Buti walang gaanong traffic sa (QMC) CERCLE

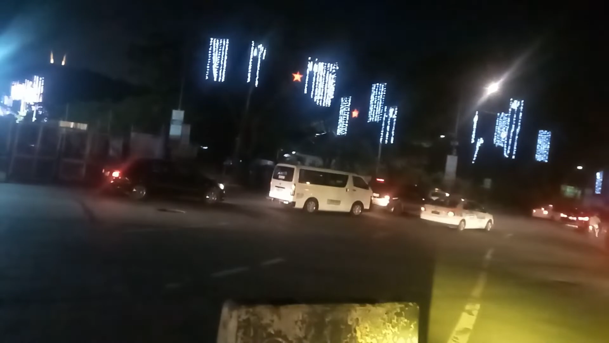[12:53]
sa Sherpen Memorial. Sherpen. Sherpen Memorial Sherpen. Ayan. Medyo madami-dami na sasakyan. Pero hindi pa gano'ng traffic. Ito yung galing Commonwealth. Ayan, kung mapapansin nyo. Ayan, Commonwealth Avenue yan. Papuntang Fairview.
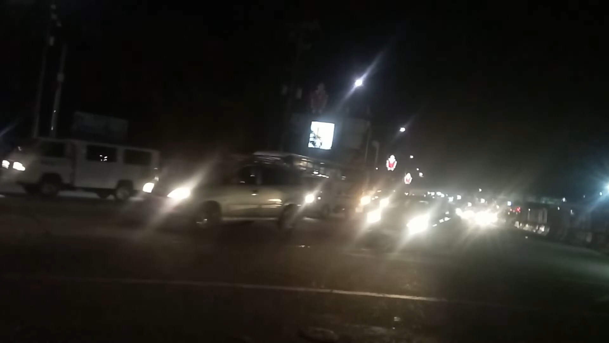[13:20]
Galing Fairview. Ayan. Next again yan, galing Fairview yan. Yan yung ginagawang MRT 7.
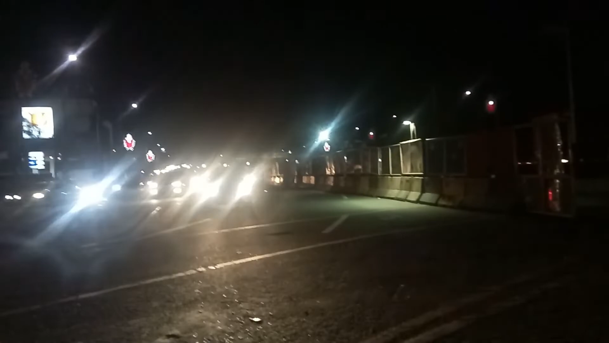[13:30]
Ito, itong parts na ito. MRT 7 yan.